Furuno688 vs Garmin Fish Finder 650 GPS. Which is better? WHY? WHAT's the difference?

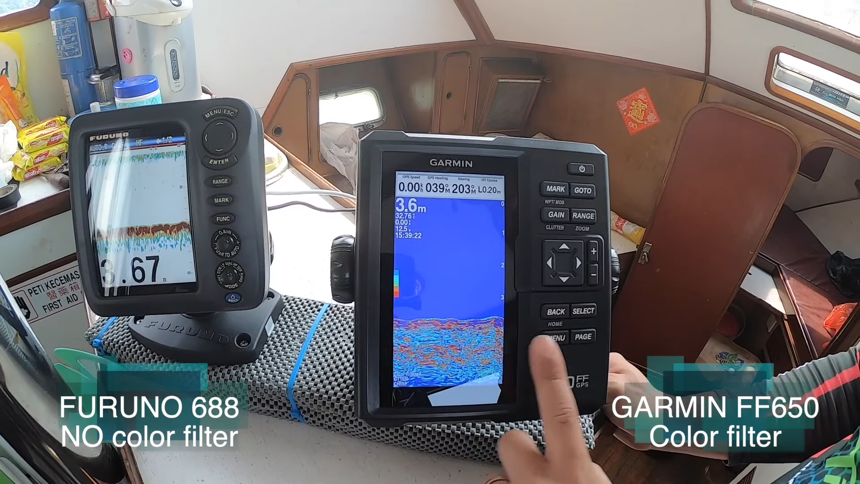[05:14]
alright, I don't see any more yellow, and I don't see any more black, alright.
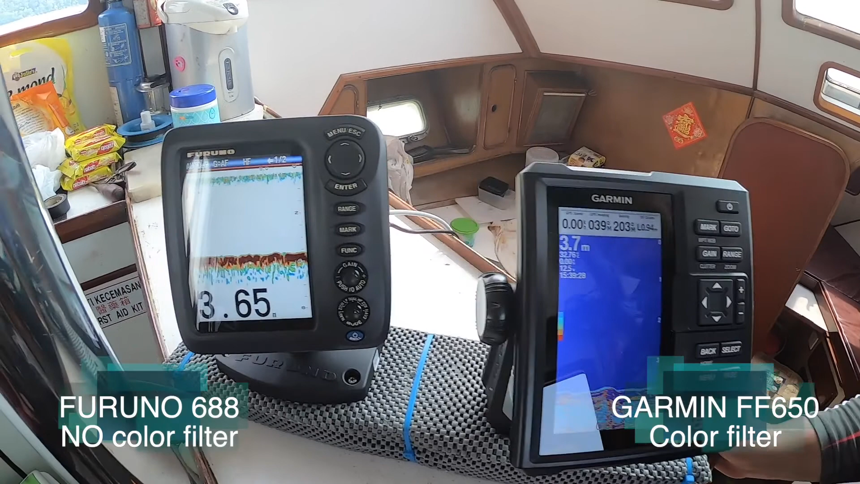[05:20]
So in this case, in this case, whereas the Furuno are not able to do that, it still will be like that, I'm not able to filter certain colours that I don't want, and it makes my view,
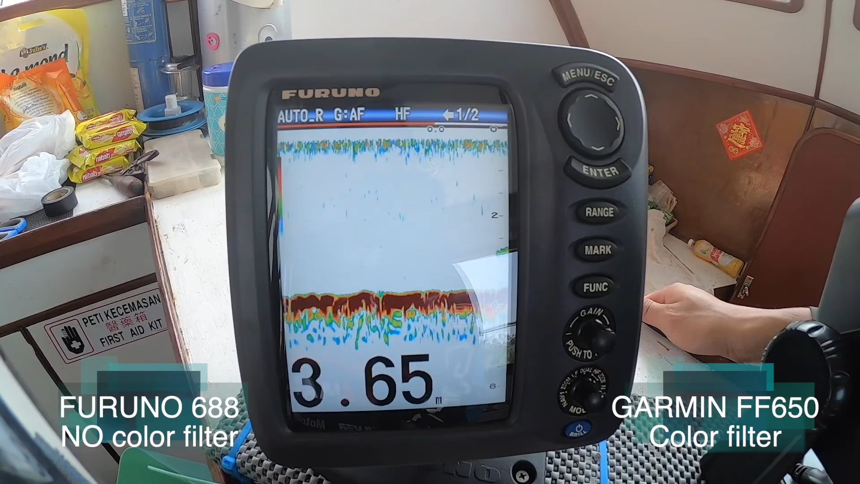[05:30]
especially when I'm driving the boat to my destination, or my target fish, or places,
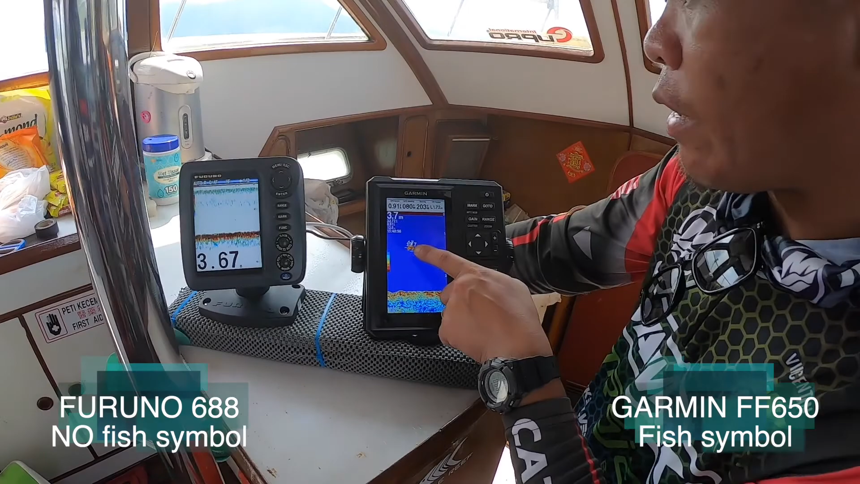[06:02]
So what happened on this part is that, the fish, sometimes, we just want to see it quickly, I don't want to see all the reverse tick-looking sign or signal, so I'm going to do it a bit more easier.